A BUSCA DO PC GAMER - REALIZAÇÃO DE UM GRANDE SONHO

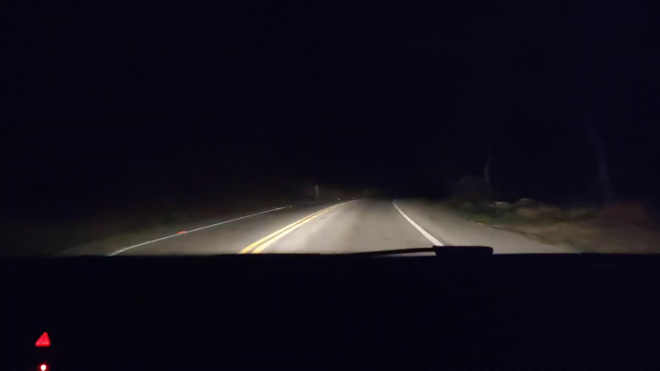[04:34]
Uma estradinha aí bonita. Olha, pessoal, o Mr. Bruno aqui no volante, né, nessa estrada aqui de noite. Chegando em Minas Gerais, já estamos em Minas da Vida. Daqui a pouco nós vamos parar pra dar uma drumida pra depois seguir o resto da viagem pra Belzonte. E aí, Mr. Bruno, como tá sendo a viagem? Tá boa. Tá boa? Tá boa, boa, boa. Tá boa, boa, boa. Aqui também, Mr. Bruno. É igual o Trunks MP também. É.
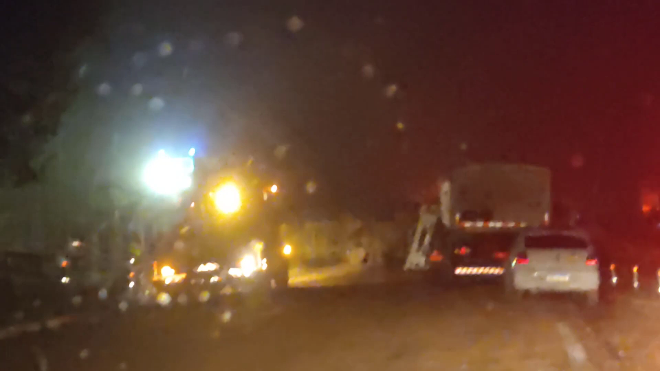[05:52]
Então, não deu pra ver muita coisa, né?